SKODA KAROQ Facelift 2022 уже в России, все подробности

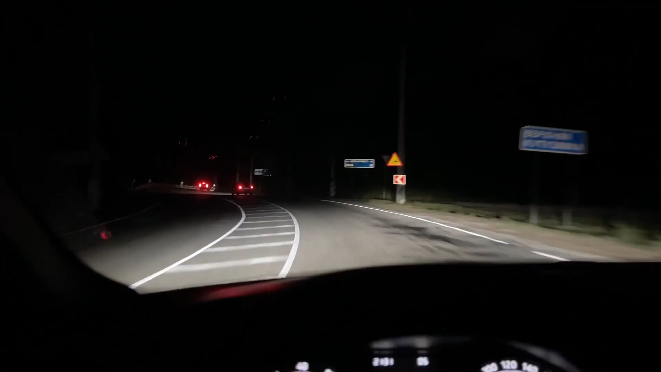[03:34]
И поэтому глаза начинают видеть то, что находится внутри 15-го очень хорошо, а то, что за ним видят очень-очень плохо.
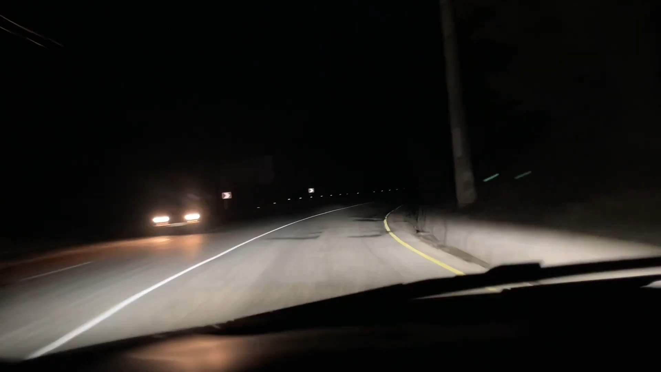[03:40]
И поэтому там может прятаться все, что угодно, человек может неожиданно появиться и так далее, и так далее. В этом плане галогенный свет, конечно, был безопаснее. Поэтому я всем крайне рекомендую докупать матричные фары.